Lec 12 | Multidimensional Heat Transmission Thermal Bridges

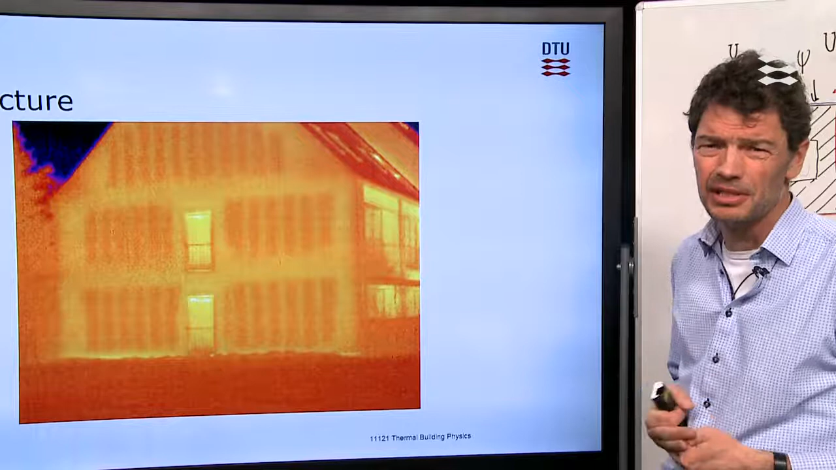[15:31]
And you can see the surface temperatures on such a picture if you have the instrument.